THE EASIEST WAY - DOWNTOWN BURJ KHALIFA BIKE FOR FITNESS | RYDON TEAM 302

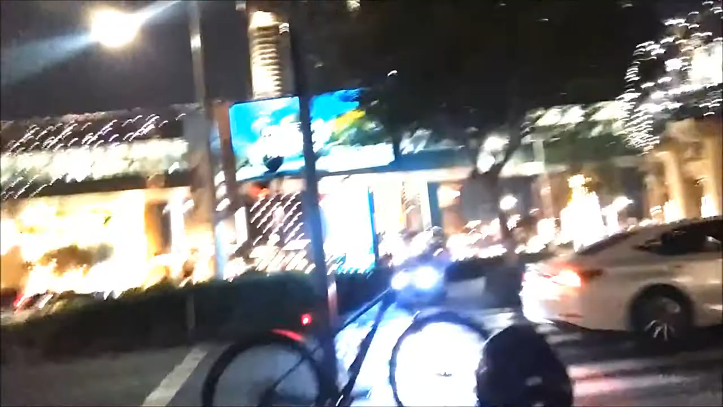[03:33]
Pinipicturan yung bike, eh. Ang ganda, ah. Pinipicturan yung bike niya. Baka.
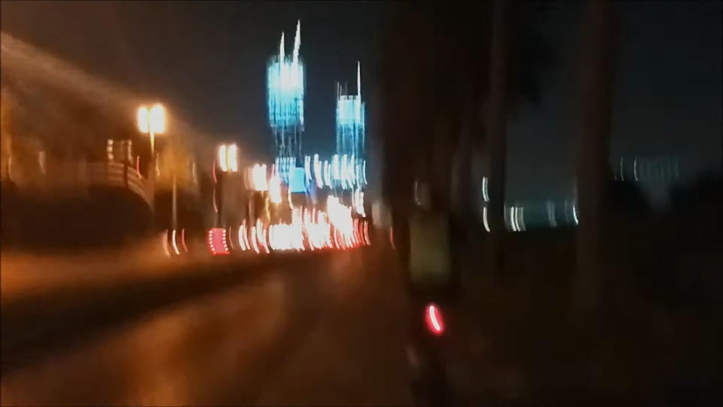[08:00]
Yun ang Nob Hotel. Ano na yan? Dubai World Trade Center na yan.
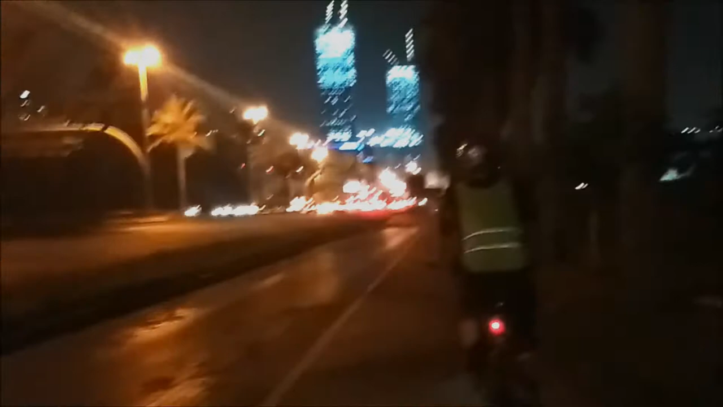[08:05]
Ito, tahimik. Malamig na dito mag-biyahe. Kasi maraming puno. Kasi mo yung sarap. Oh!